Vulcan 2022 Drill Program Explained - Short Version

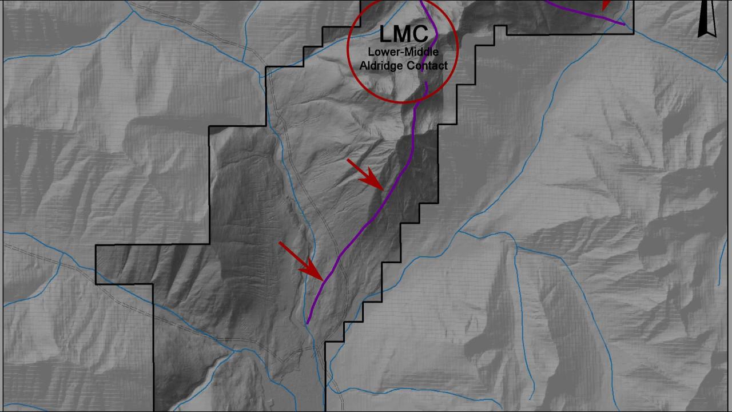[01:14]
Its rocks contain over eight kilometers strike length of the same time horizon as that during which the Sullivan was formed,
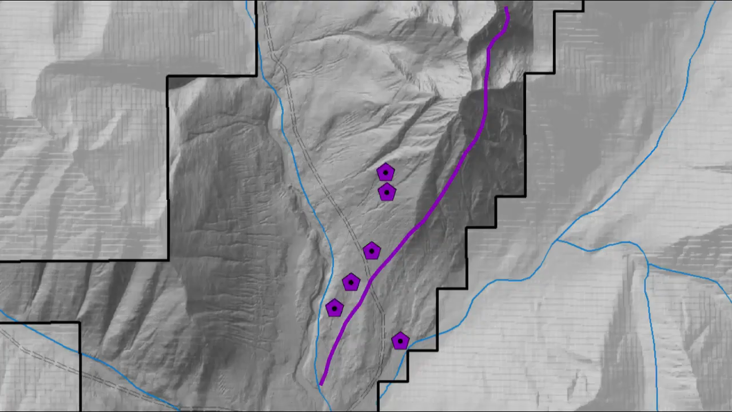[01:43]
which revealed that the LMC had been mapped incorrectly and the new location is consistent with the historic Sullivan-like drill intercepts.
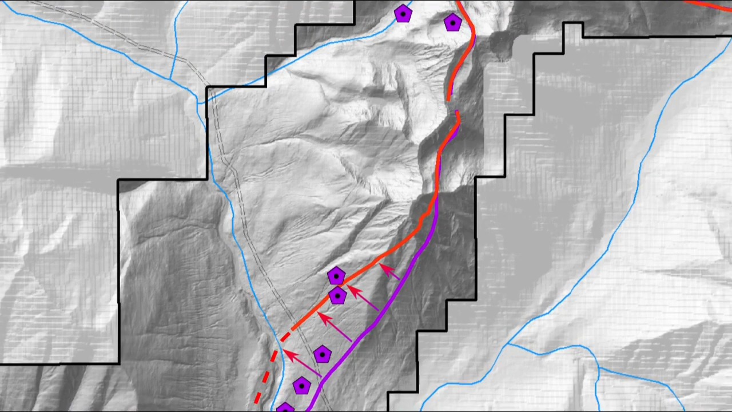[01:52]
In another area further north, historic drilling intercepted Sullivan-like mineralization, and subsequent drilling to test a down-dip anomaly associated with this has been reinterpreted to have stopped short of the target stratigraphy.